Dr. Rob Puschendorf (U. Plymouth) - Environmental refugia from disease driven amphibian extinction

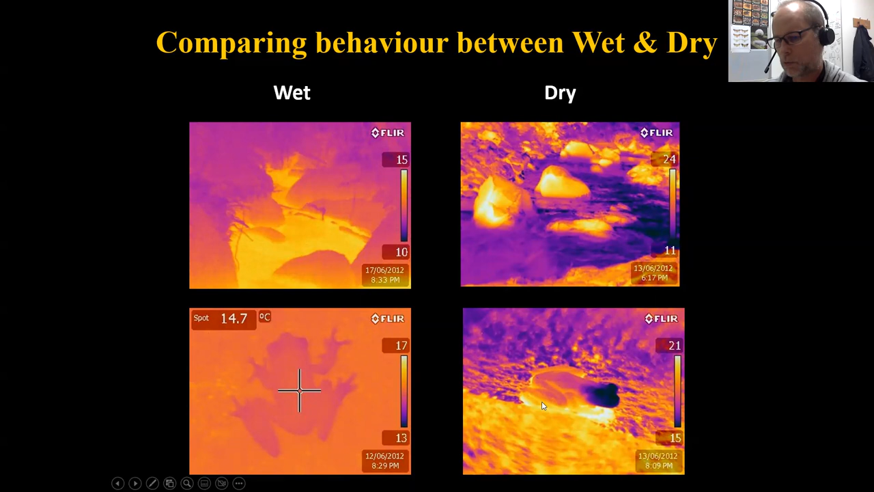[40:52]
On screen: spot 14.7°C
And frogs, when they emerge early in the afternoon, they can sit on these warm rocks and form their seal. This is the head here. So the wind was blowing that evening. So that was exposed. But underneath the belly of the frog, where infection starts, the temperature was way warmer. So are there host behavioral differences between wet and dry environments?